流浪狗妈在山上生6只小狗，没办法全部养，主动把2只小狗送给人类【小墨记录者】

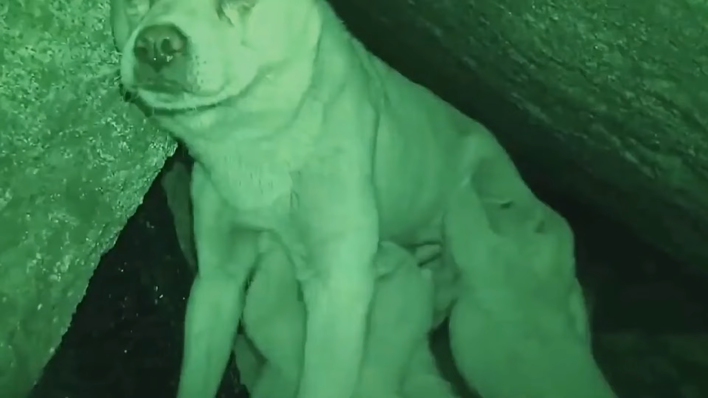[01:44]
小白又回到洞里喂养孩子小奶狗